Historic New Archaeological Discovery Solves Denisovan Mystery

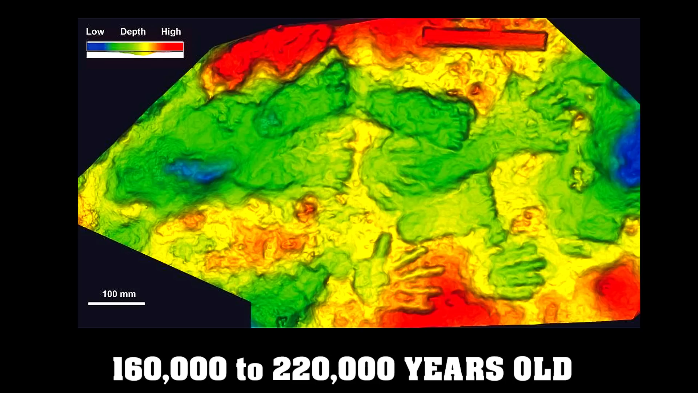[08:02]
You wouldn't see these traces if you were doing normal activities across the slope. They're actually placed within the space, as if someone was, you know, creating a more intentional composition. They resemble finger flutings, a type of prehistoric art created by running one's fingers over soft surfaces on cave walls.